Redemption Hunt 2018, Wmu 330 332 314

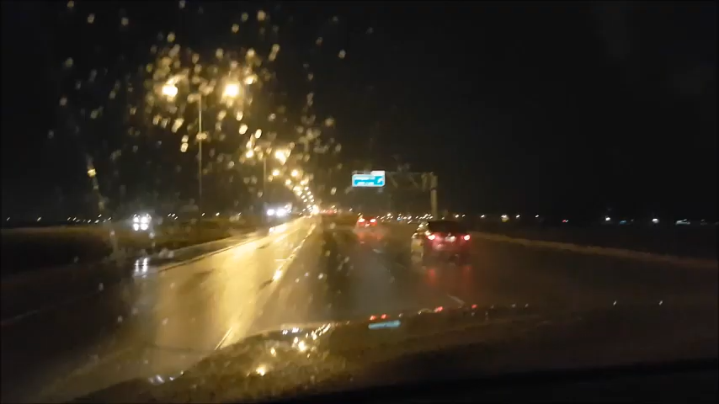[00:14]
Friday, November 9th, 8 p.m. I was going to leave to go to camp earlier, but I'm leaving now. I'm going to meet Sean at the gas station where we always meet. We're going to Rocky Mountain House. Hopefully we get a buck this time. We got nothing last time. I'm just hoping for a buck. November rain. And now she's snowing.
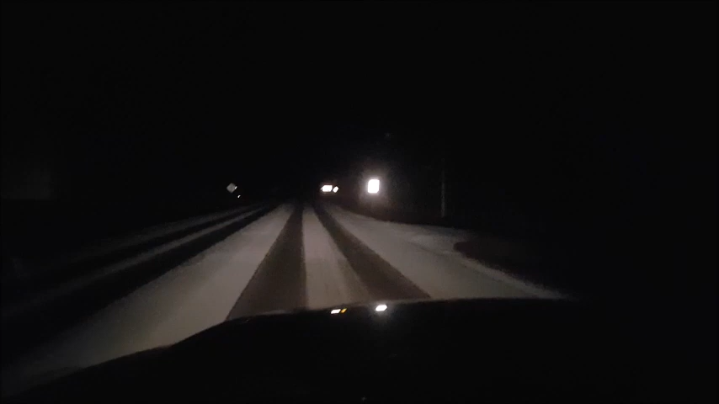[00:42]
We are now in the back roads. It's 11:18, November 9th, and we're almost at hunting camp. Uncle, Danil, and Danil's son is there. So hopefully they're still awake, because I want to have a drink. Now I have made it to camp.
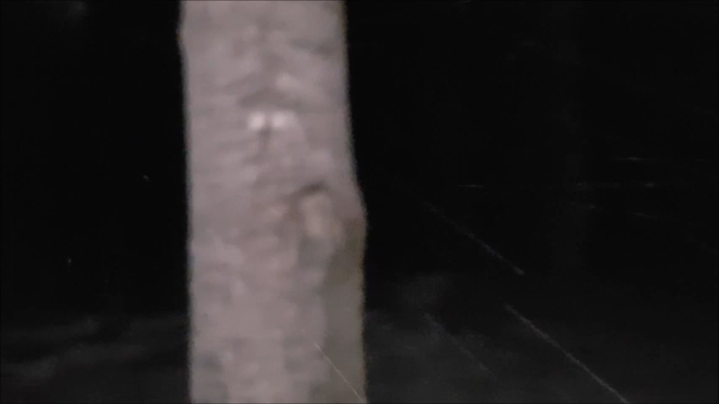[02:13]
This is what we're looking for. That is not creepy. That has been there for, I don't know how long, but at least 2 years now.